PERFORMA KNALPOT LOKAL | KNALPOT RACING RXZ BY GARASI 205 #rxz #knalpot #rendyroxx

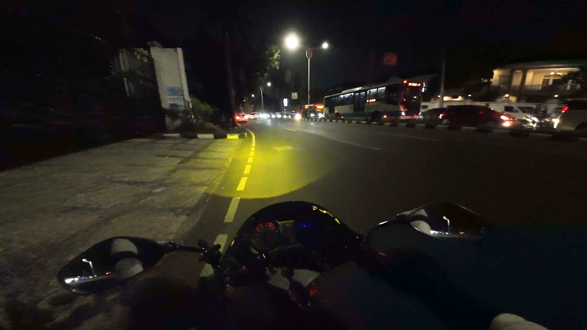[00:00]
Tapi lumayan sepi sih teman-teman Bismillahirrahmanirrahim
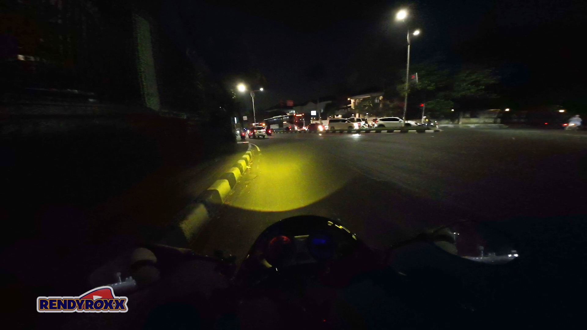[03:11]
Nanti kita cek dulu sikonnya Tapi lumayan sepi sih teman-teman Bismillahirrahmanirrahim